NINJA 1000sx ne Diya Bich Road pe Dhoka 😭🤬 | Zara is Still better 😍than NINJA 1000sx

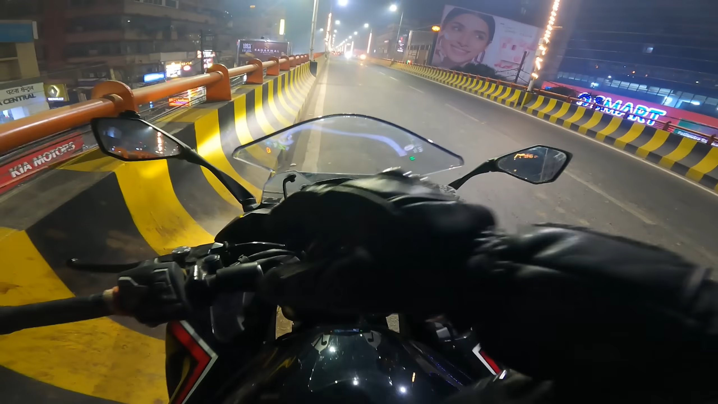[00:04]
अच्छा अच्छा अच्छ और आप यहांपे चेक कर सकते हैं बाइक सिर्स 244 किलोमेटर चलिए ब्राइंड न्यू बाइक है भाई यह हो रखा इस बाइक में अब सोचो क्या एक्सपेक्ट